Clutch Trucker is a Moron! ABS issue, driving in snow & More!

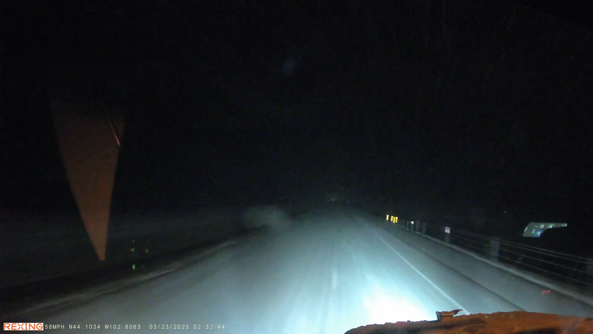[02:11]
Well, I don't know how well the dash cam is picking any of this up, but this is snow that I think was obviously not predicted. Didn't expect to wake up to snow tonight. I don't think anybody did because they obviously haven't even plowed at all yet. Can't really tell where the road is, I'm just kind of driving down the middle the best I can. I can feel the rumble strip off to the right side every now and then. I know I'm not going too far to the right.